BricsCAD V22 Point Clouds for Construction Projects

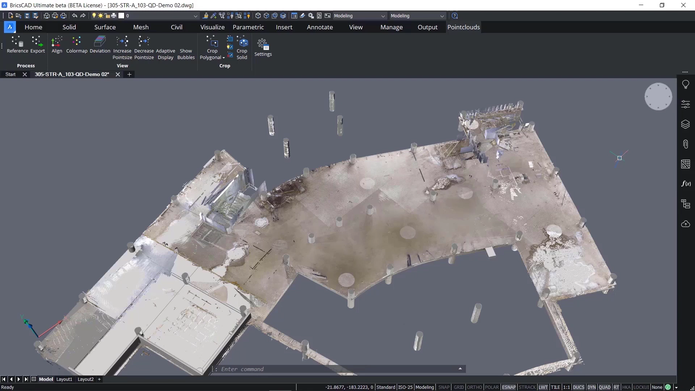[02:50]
Next, we change to a top view of the model.
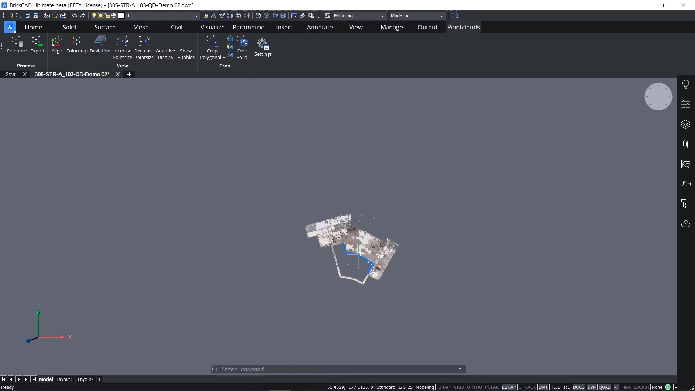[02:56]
Once the analysis is started, only the elements needed for this part of the building are selected. After a rapid processing period, the view changes to graphically represent the results, with an accompanying dialog box illustrating the settings. The tolerances can be changed from the dialog or command line, as needed, to reflect typical construction tolerances. As settings are changed, the color heat map updates.
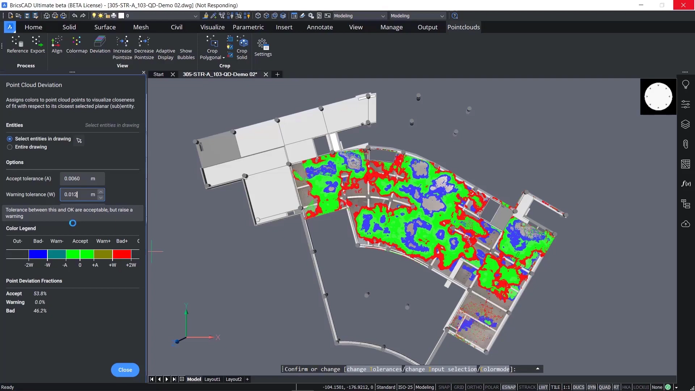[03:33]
The colors are predefined, showing a continuous blend from acceptable to approaching a warning limit to outside of tolerances.
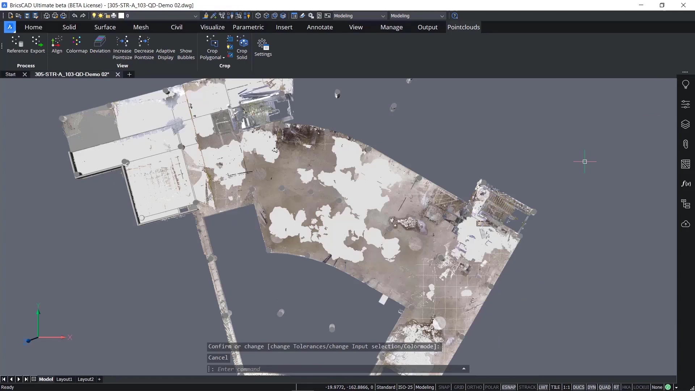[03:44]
Now, a more focused area of the model will be analyzed. Often, analysis is focused on specific areas of the design. In this example, the view is looking from the interior on the second floor looking towards the outside.
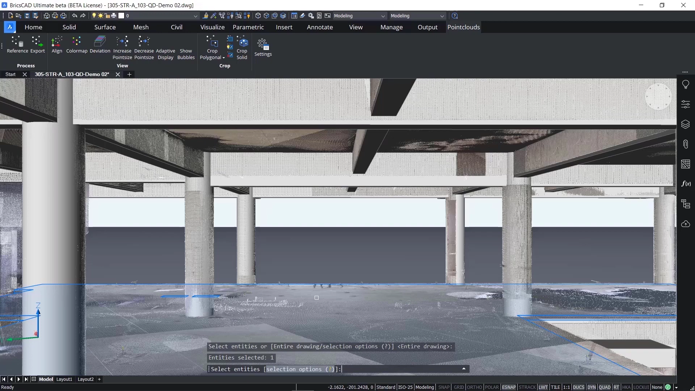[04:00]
Again, after a short amount of time, the view changes to a graphic representation of the deviation analysis.
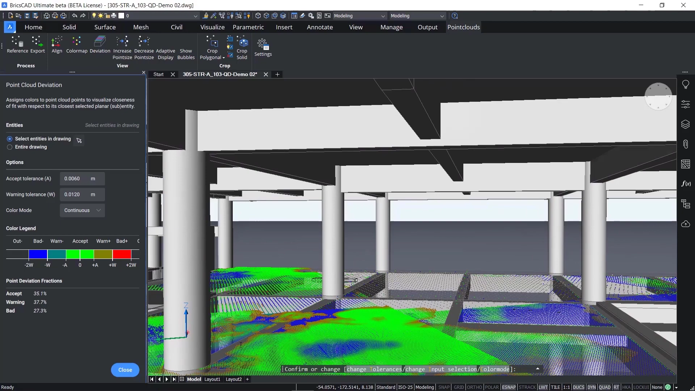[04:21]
This process can be repeated elsewhere in the project as needed. BricsCAD BIM V22 allows you to quickly analyze and understand difference between design and reality. When finished with our analysis, we close the dialog and return to the model.